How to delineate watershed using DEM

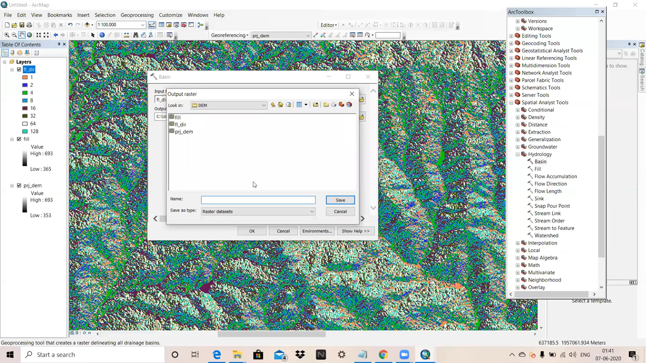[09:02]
So asking input flow direction. So this flow direction output raster I will give where I have to save my file. So I will give name it as a Basin. Save. OK.